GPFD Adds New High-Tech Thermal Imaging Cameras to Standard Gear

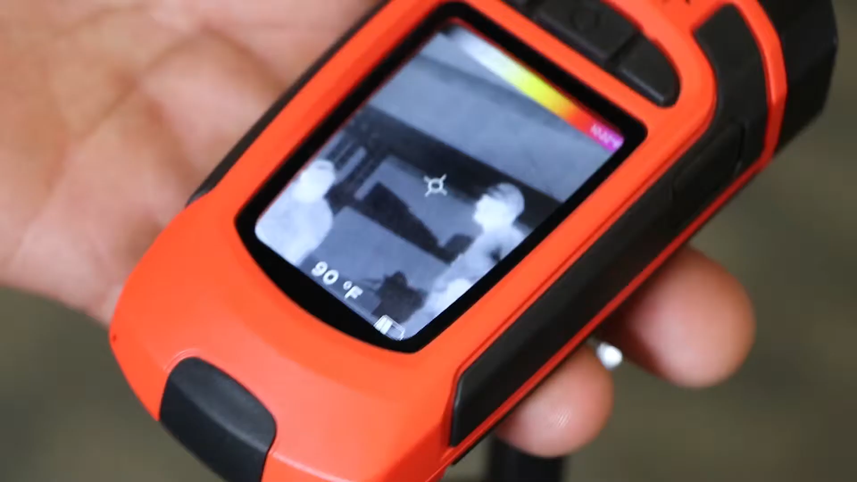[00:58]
On screen: spot 90°F
We have a color mode which is going to be good for our scene size-ups, also for any of our hazmat calls.
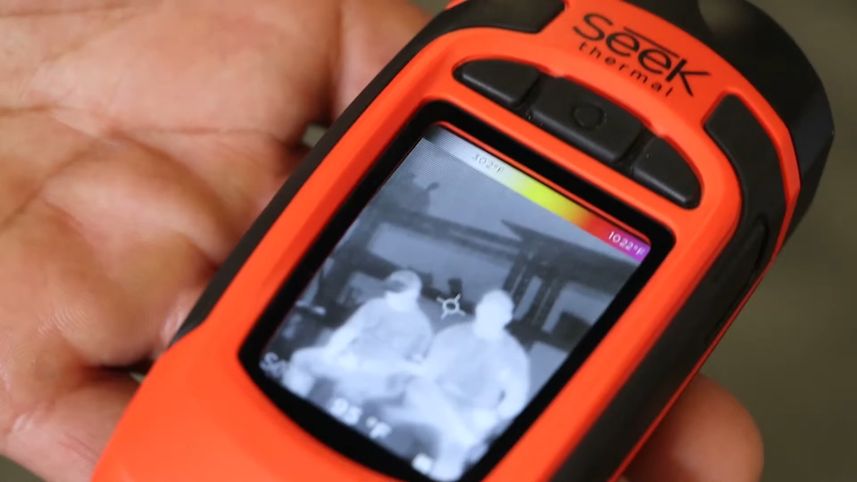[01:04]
And then we also have a survey mode which is very similar to the fire mode.
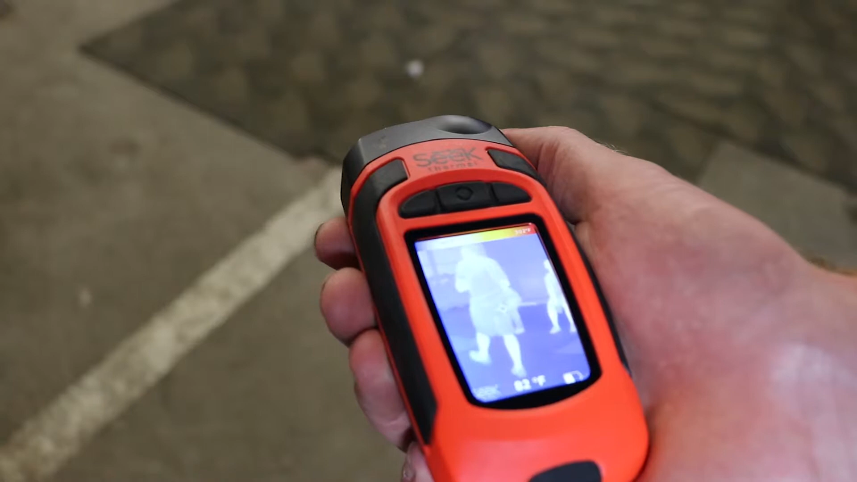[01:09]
The only thing is it changes is the color palette of different temperatures.